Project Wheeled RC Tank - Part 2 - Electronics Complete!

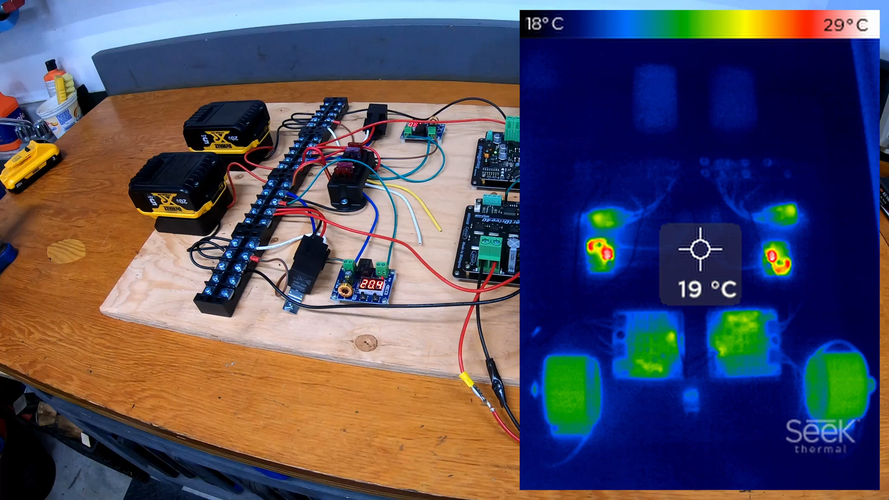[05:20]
On screen: spot 19°C, scale top 29°C, scale bottom 18°C
Obviously this will be different once there's a load on it and when the RC is complete, but interesting to see at this stage that the motors and the drivers are pretty cool. Most of the heat is coming from the voltage cutoffs and the batteries themselves are actually quite cool. Let's take a look at how much current this draws.